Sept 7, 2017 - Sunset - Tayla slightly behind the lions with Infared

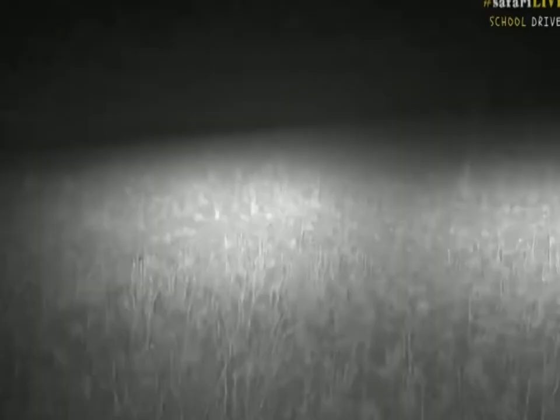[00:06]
the lines are just to the left of us you
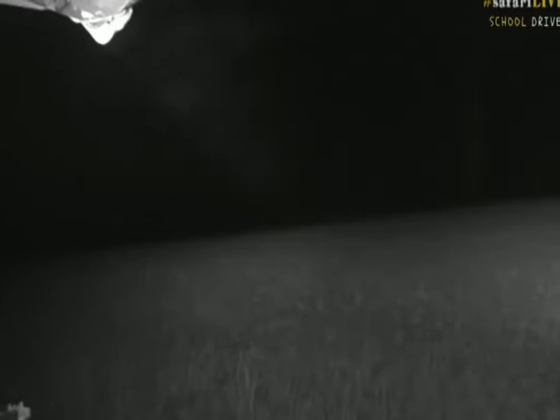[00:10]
can just see that's just a roof that we have on sorry david i'm going to get your question now you can see the eyes as well every now and then from the zebra we've
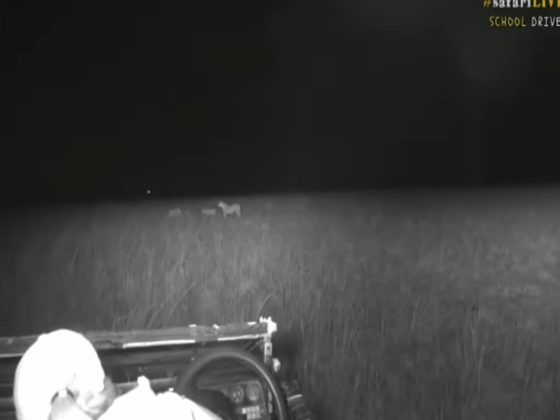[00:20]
parked on a horrible angle i do apologize we're just straightening out the camera they will and it might not be a rep reminding that you and i would know when you would discipline a child it often ends up in
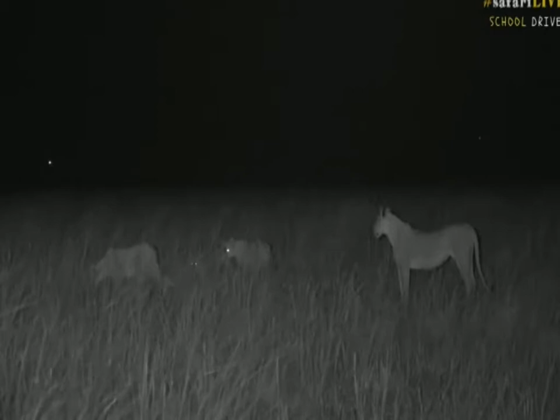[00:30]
growling sometimes even swatting at the youngsters or even just exposing their teeth and and i think i think they got too excited these little ones they were left in the drainage line but they've also been sleeping for most of the day so they've got all this pent-up energy you know what young children are like they bounce off the walls when you try to put them to bed and that's exactly what happens here they don't want to do what's told now sit down in the grass little ones because a zebra are going to spot you
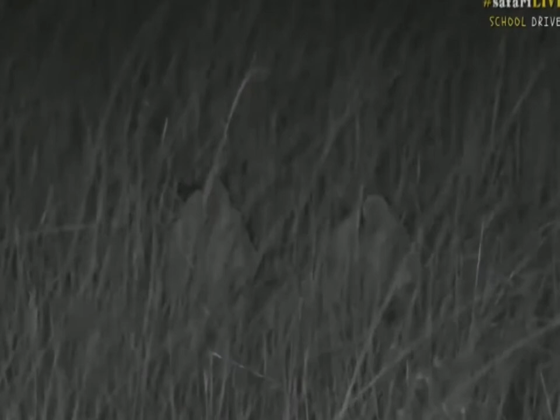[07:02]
in the long grass or the same thing might happen with a wildebeest or a zebra they're not going to say no to it they will most certainly charge after it so they take any opportunities that they can get but it looks like everything is calmed down for the moment but i suspect we'll sit here for just a little bit longer and see if things develop i am going to say goodbye to all of you who are watching this live broadcast but keep a lookout for that notification